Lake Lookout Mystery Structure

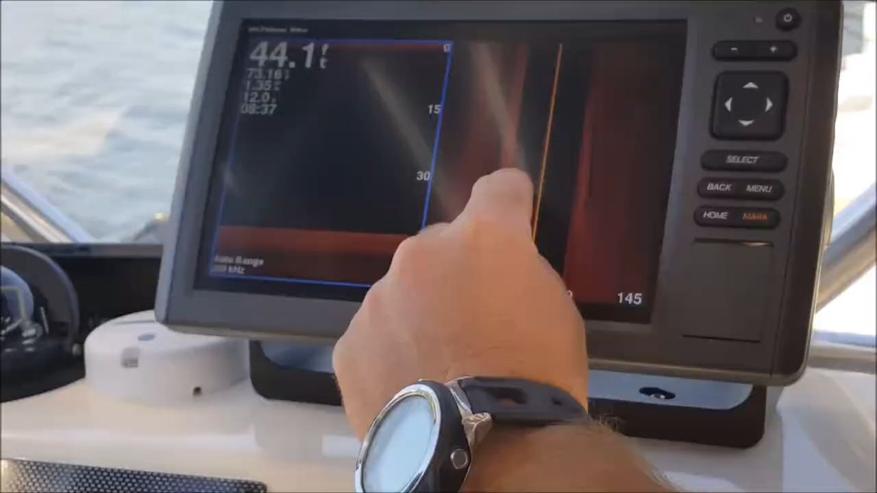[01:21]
It's this way of the line, so we need to go east.
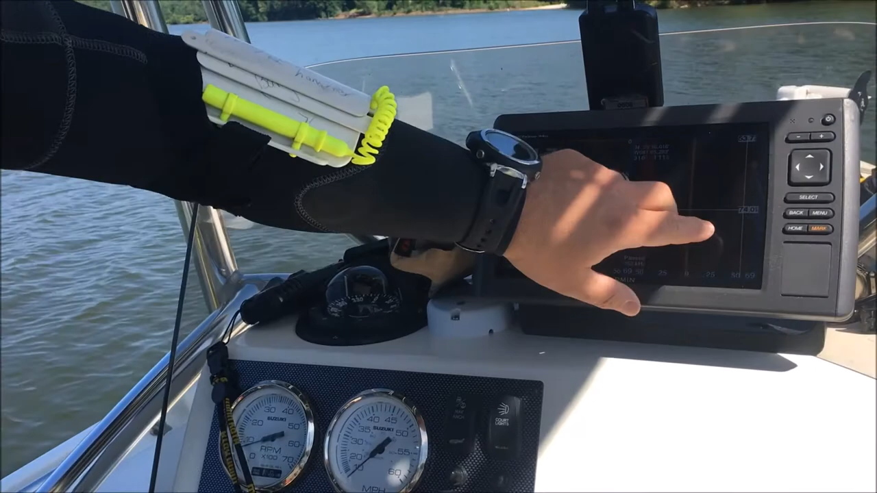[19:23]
There's some rebar coming up through it. If you can get in close here and see on the screen, hopefully they won't be too big of a glare. But this is the structure here, and I'll try to show you here on my slate.
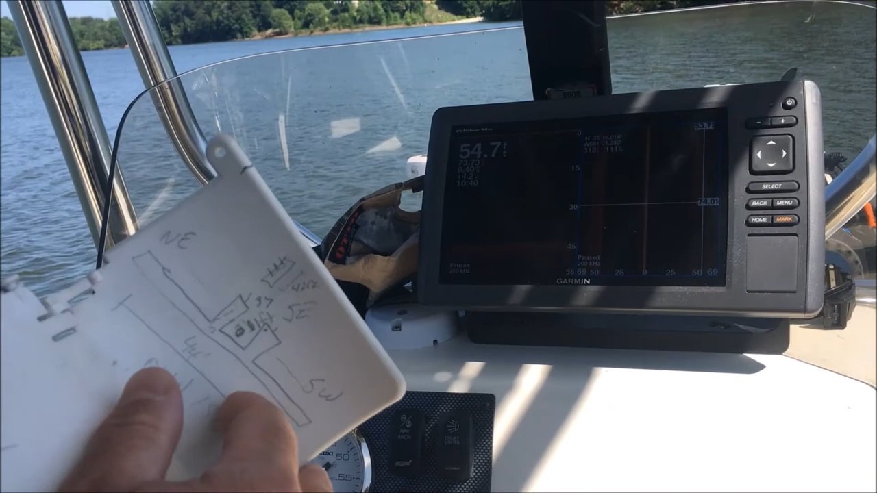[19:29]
It's approximately 44 foot long, runs from northeast to southwest.
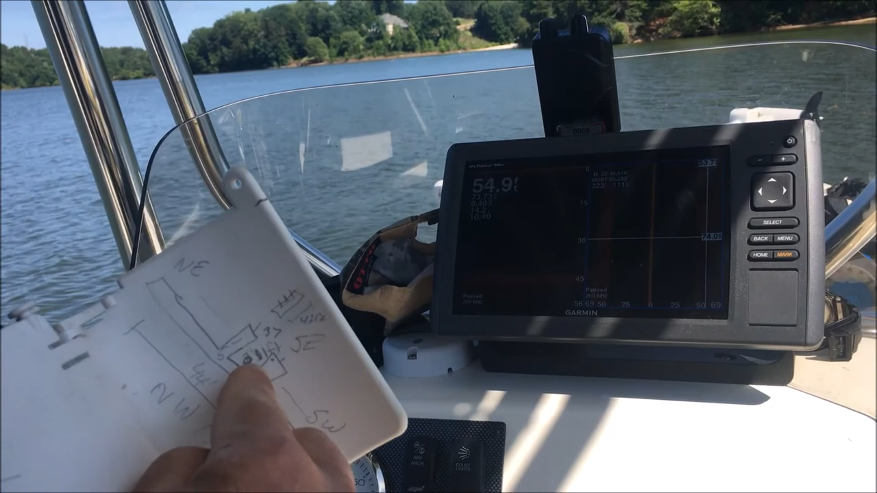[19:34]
There's two columns that are in the center of it that are approximately 11 foot tall, but they're 42 feet across.
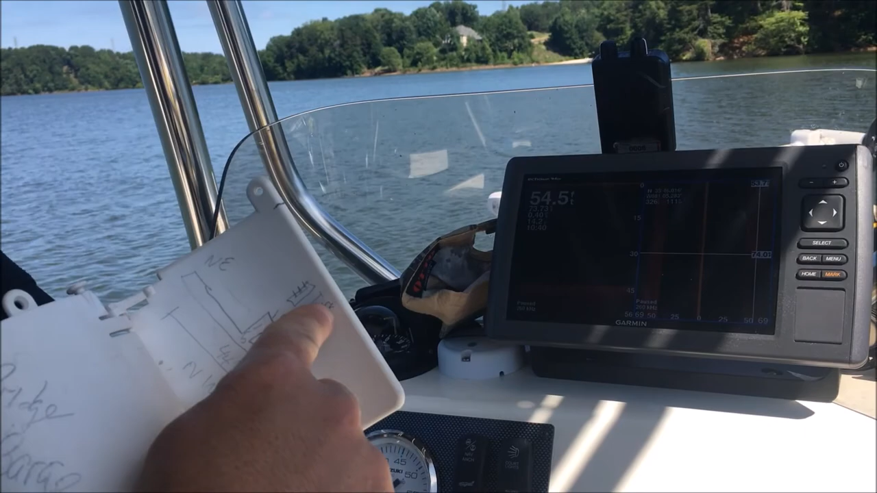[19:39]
So the width of this structure, whatever it is 42 feet across, but the whole entire structure itself is 44 feet long. So we're not, or I'm sorry, it's 150 feet long.
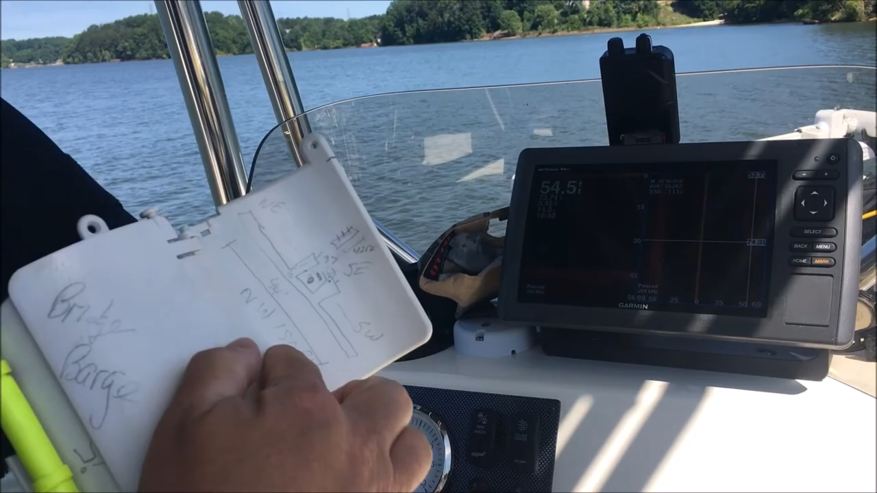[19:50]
It's at a depth of 44. So I'm not sure what it is. Is it a bridge? Is it a barge? Is it an old foundation?